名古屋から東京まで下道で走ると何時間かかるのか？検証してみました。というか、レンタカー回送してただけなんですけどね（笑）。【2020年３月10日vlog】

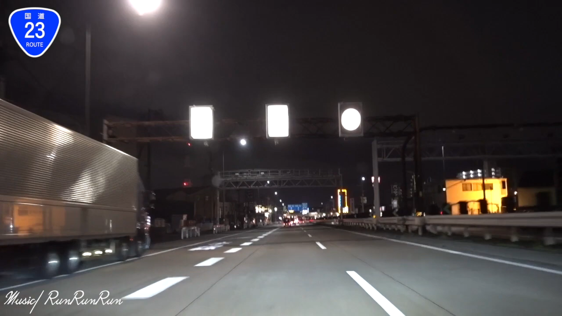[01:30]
名古屋市内の23号線に合流しておりますここからしばらく23号線ですねその後、1号線になっていきますはい、えー、まだ名古屋市内ですが
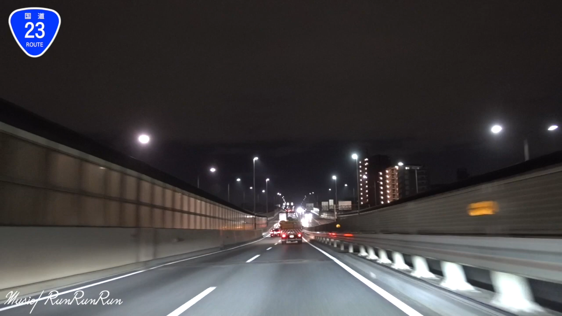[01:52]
夜ということで、まあ、あってですねほとんど、これぐらいかなー、7割ぐらいトラックばっかりっていう感じですねトラックが多かったら、んーと、信号が見えにくかったりですねするんで、ちょっと怖いかなーと思ってます今、んーと、名古屋市内ですがまだまだ、えーと、西に、あ、
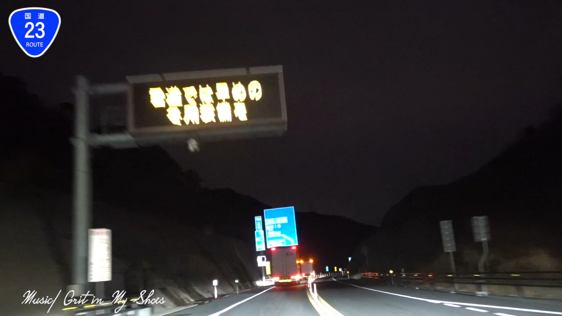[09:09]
はいえーガマゴーリインターですね23号バイパス終点のマークが出ております一旦ここでバイパス終了でえー下道ほんとね23号と1号どっちかもいけるんですけど私はいつも1号線の方に出てえー東の方に進んでおります今回も冒険せずにですね1号線の方に出ていきたいと思います
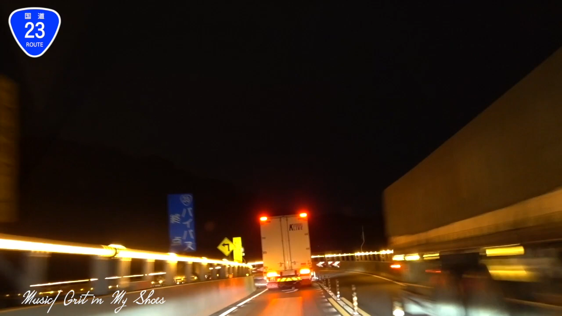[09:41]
こうやって見るとなかなか幻想的ですねライト
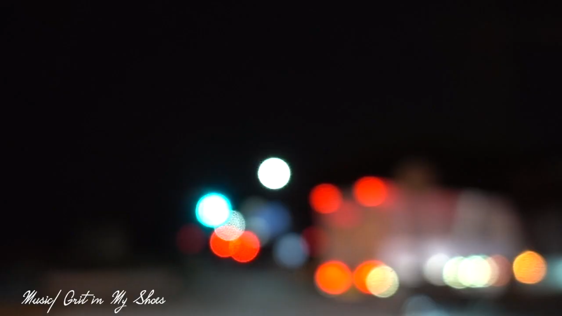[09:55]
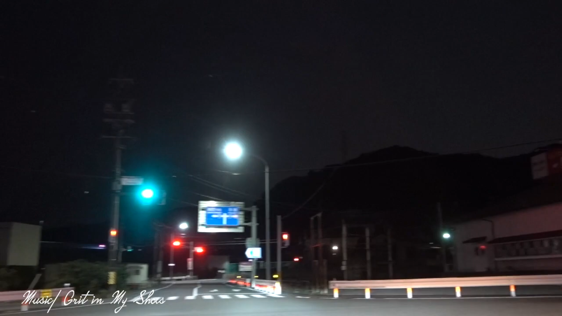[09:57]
夜間撮影は時々ですねフロントガラスにピントが合っちゃってですね
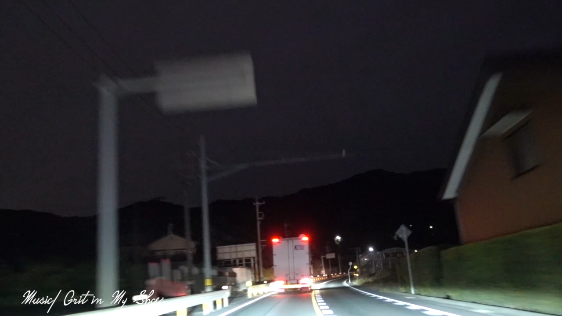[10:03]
外の景色が飛べてないケースもあるかと思いますそれはそれでちょっとご礼をしてくださいませそれではこうやってですね1号線の方に出たいと思います
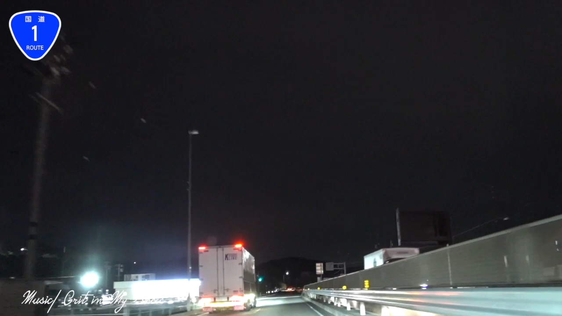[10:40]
まあしばらく下道ですねはいそれでははいえーここで一旦ですね1号線と分かれして豊橋バイパスですね
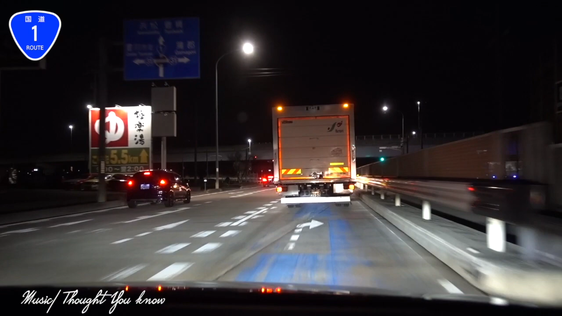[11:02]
豊橋バイパスの方に向かいたいと思いますここねあんまり標識がないんですよねバイパスこちらみたいな
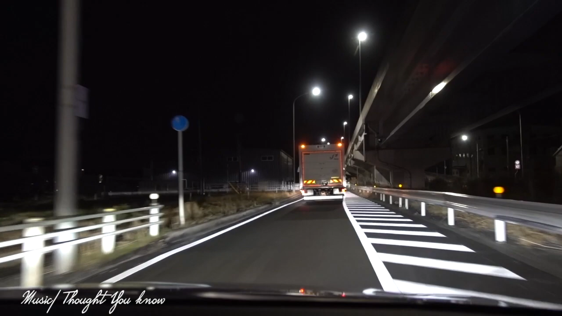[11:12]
ちゃんと覚えておかなかったら結構ここ迷いますよねこんな感じがします
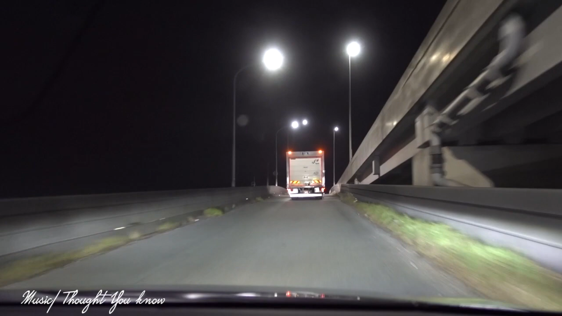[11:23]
大変あそこからですね1キロも走ってないと思いますというところでバイパスの乗り口があったりしますはいもう見えてきてますねこれ23号線ですね23号バイパスということで行ってみたいと思います
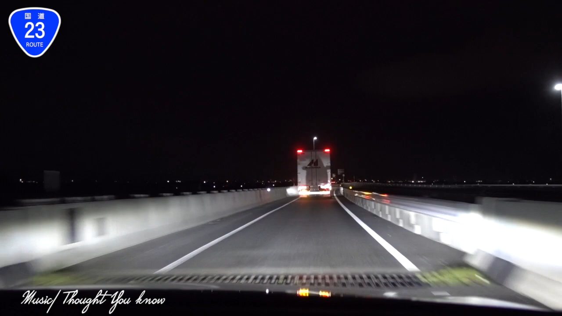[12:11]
まあいいえですねここから快適なバイパスがどこまで続いているのか多分浜松まで続いていると思います違っていたらごめんなさいもし違っていたらテロップで訂正しておきますそれではまだまだ東に向かってあと静岡まで
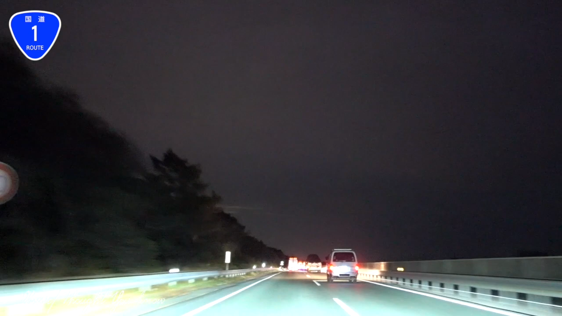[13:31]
南側を走っている感じになっていると思いますこの辺まだ23号じゃなくてここら辺からも1号バイパスなんですねはい1号線を東に走っているということになっておりますちょっとね詳しく調べてないんでどこまでが23号線でどこから1号線なのかちょっとそれパートで調べようかなと思ってますがとりあえずですね
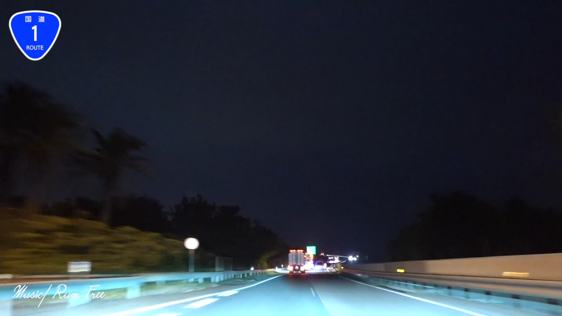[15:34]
3時ぐらいに行くんですかね見に行くまでここがちょっと長いんですよね
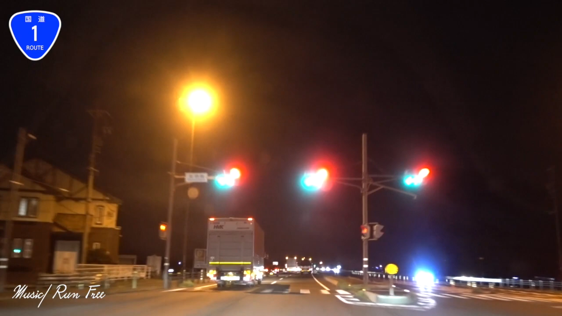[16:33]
どころこういう下道があってですねそこに対してちょっと時間がかかるというのがまだちょっとありますねうんということでえーとはいえですね東の方に向かってどんどん進んでるというのは事実のようでございますえーじゃあですねどっかでまた動画を撮っていきますそれではとりあえず浜松通過しましたということでございます
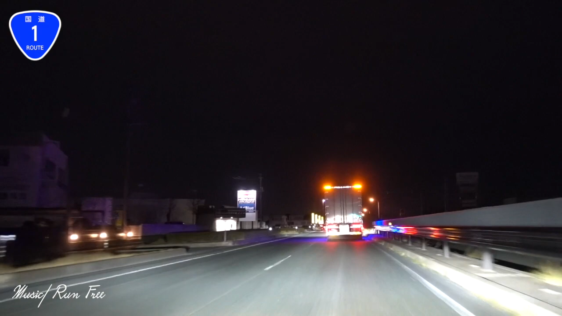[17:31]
ということでもうすぐバイパスっぽくなってくると思いますがもうちょっと先かなまた回したいと思います今日は掛川ぐらいでちょっと仮眠取りながら行きたいと思っておりますそれでははいえービデオ止めて1本ぐらいで来ましたねやっぱりえー下道だいたい終わりです今からですね静岡方面に向かってまたちょっとバイパスっぽくなっていく と思います